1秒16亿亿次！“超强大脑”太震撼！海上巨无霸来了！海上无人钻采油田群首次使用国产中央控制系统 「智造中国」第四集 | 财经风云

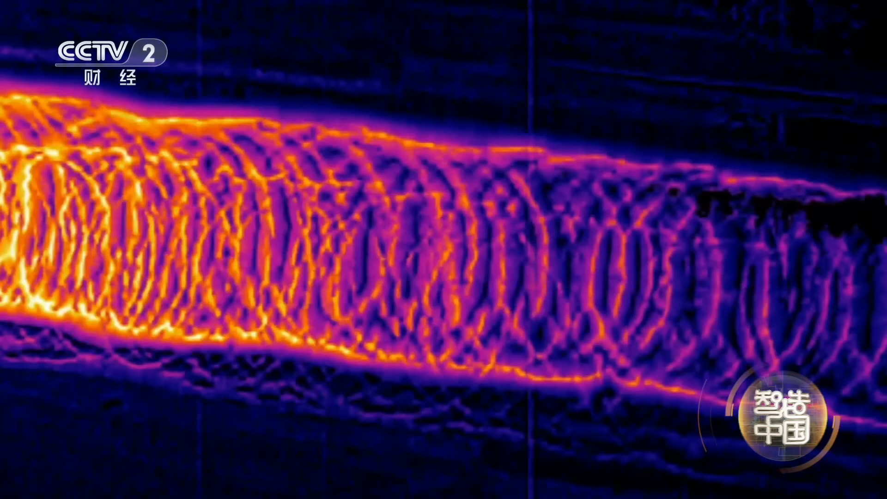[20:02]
高精度近红外测温仪每秒钟采集线材表面